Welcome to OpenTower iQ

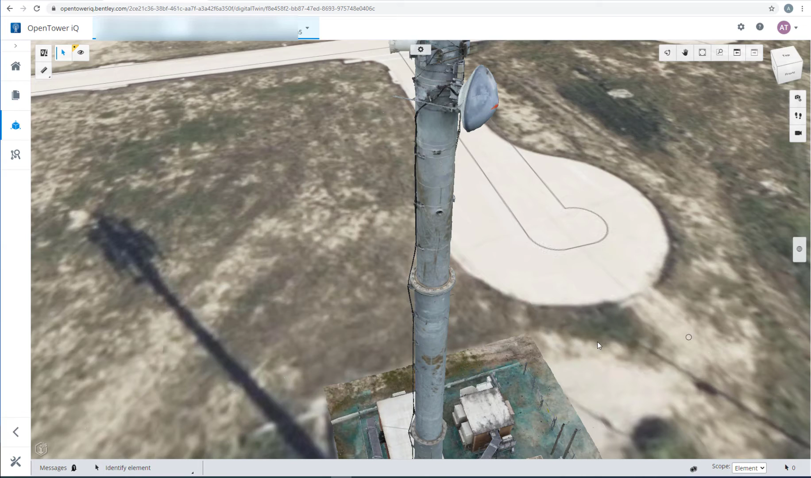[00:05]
No matter what's your use case it could be an inspection of a flange connection of a monopole
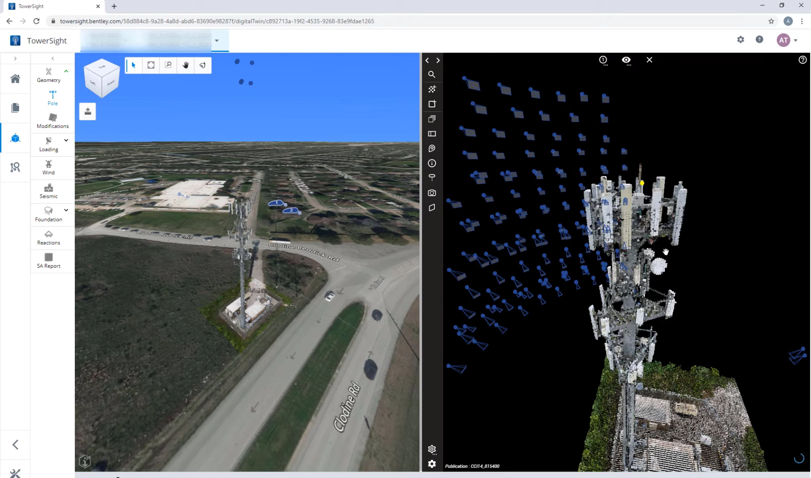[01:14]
Similarly an advanced viewer with the multiple coordinated viewports can be used to measurement directly on geolocated 2D photographs.
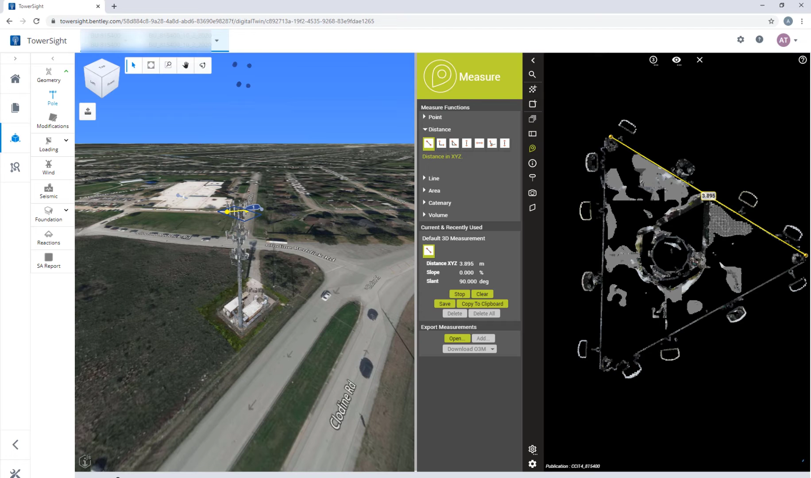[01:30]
These tools are very useful to take millimeter level measurements like say pipe thickness, pipe diameter, bowl diameter, etc.
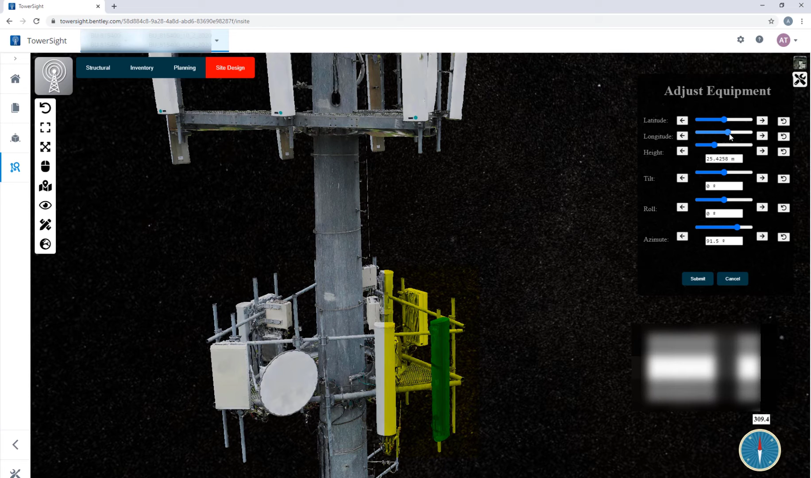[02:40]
Use the sliding bars to position the antenna correctly and now you are ready with your new proposed relative model which can be saved and used for predictive analysis to calculate your new rating.